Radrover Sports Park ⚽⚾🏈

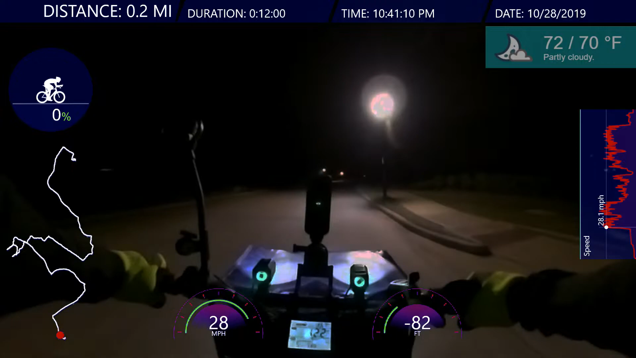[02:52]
And I got my training pants on, and I'm wearing compression tights, black compression tights. Oh, there's a car coming out here. Car's falling. That car's, uh, falling behind me. I don't know if it's going to pass or not, but maybe it will.
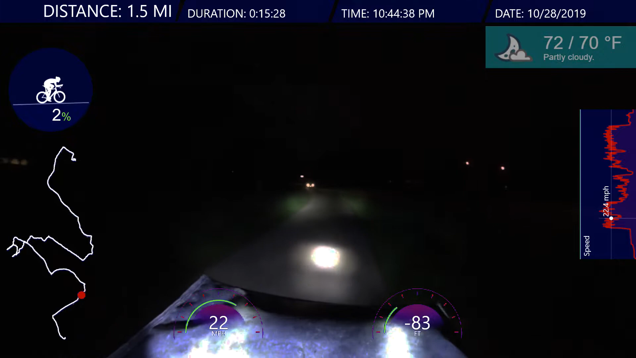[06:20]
Pedalsys 5, gear 7. I'm on the sidewalk. I'm on the sidewalk. Oh, I missed my, my turn. That's all right. It's amazing. You can barely see anything.
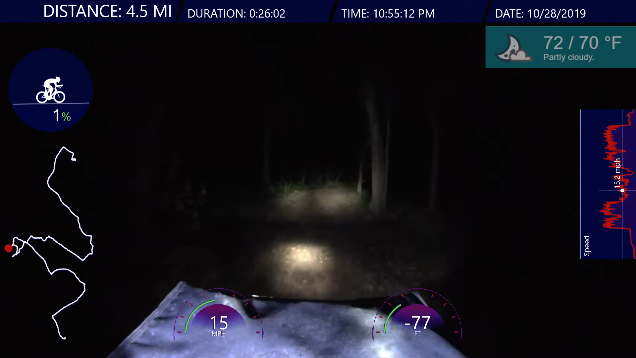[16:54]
The flooding brought some surface soil to the edge of the bank. So it doesn't seem that deep anymore. Oh, man. This is different. Wow. You know, riding... Riding at night... In a dark forest. Totally different kind of ride. Totally different ride. I'm pretty sure I'm safe. But, uh... Let's see.